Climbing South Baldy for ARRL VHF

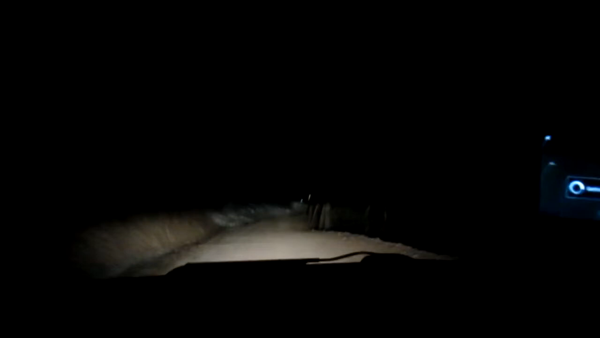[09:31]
I mean, I'll show you the sign at the front entrance. It says, you know, four-wheel drive only, lock your axles, etc. Probably need to switch to first. But man, it's like, it's just a little bumpy. It gets a little narrow at times, but it's, you know, it's about this wide. You know, there's a lot of turnarounds with the places to park or whatever. A lot of times, if, you know, my biggest fear going up this road was if I had to, you know, if I encountered somebody, I would have to, you know, back up, or he would have to back up.